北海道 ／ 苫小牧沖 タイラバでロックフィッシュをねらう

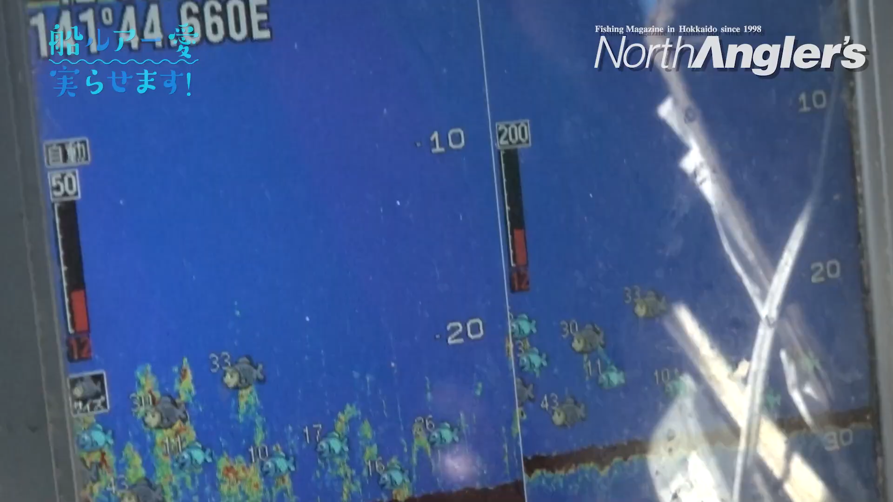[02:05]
いい魚に会えないんじゃないかなって思ってるんだけど理由としてはあれだよねここ何日かでね海水温がちょっと上昇したっていうのとそれに伴って
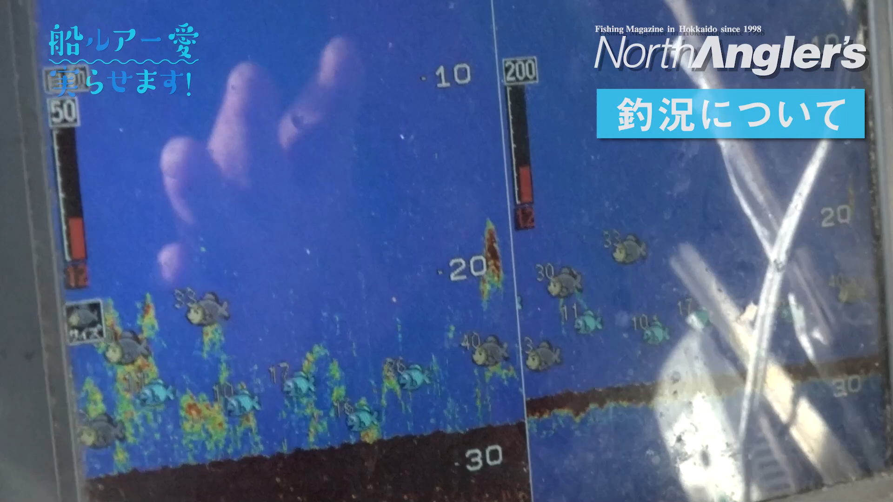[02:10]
小さい魚ねいわしとか小サバとかそういうフェイトがたくさん入っていってて
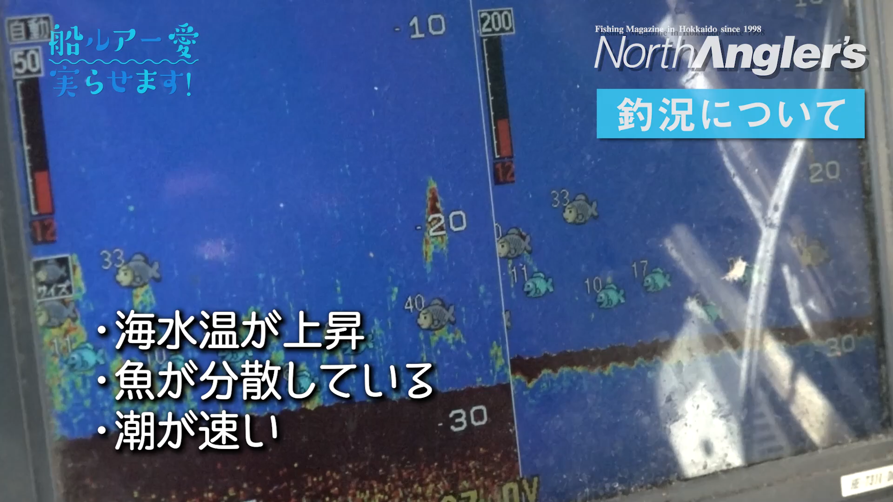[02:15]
魚が分散してるのに加えて塩もちょっと早い日が続いたんでこう…あちこちに魚散らばってるあの…